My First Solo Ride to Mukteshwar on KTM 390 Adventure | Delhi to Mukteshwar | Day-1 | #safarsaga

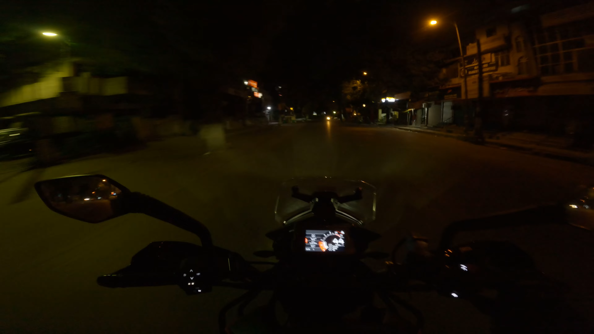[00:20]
जादा दूर नहीं जा रहे हैं सिफ 340-330 किलमेटर या सपस जा रहे हैं हम जा रहे हैं मुक्तेशवर अभी टाइम हो रहा है चार सुबह सुबह का टाइम है रोड खाली है एक वारी पहले हाइवे पहुंसते हैं फिर डीटेल में बात करेंगे कि यार यह राइड हो क्यों र